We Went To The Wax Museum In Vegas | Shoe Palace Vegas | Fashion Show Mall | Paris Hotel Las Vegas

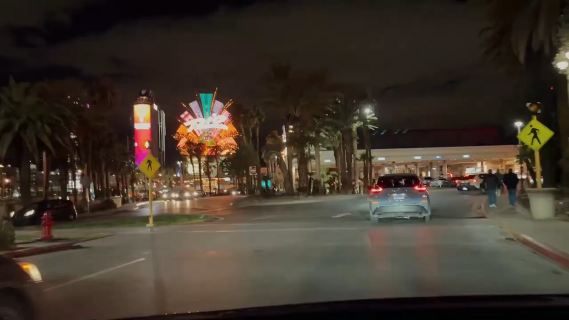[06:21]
All right, we are back at our hotel. This is the Rio. Look how pretty it is in the front.
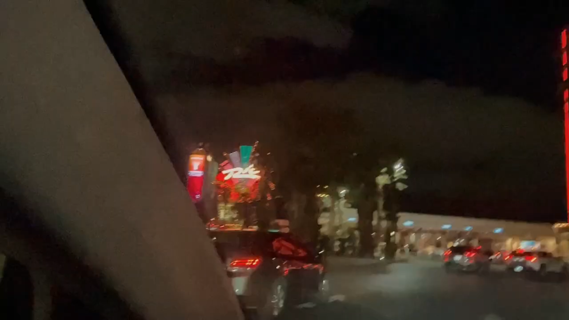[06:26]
Look at that, y'all. Look at this.
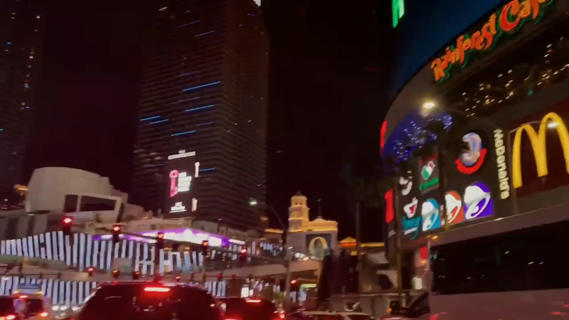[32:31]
What is Sugar Factory at? Oh, it is Sugar Factory in the over there. We went to Rainforest in Kansas. This is beautiful. Oh, Louis Vuitton.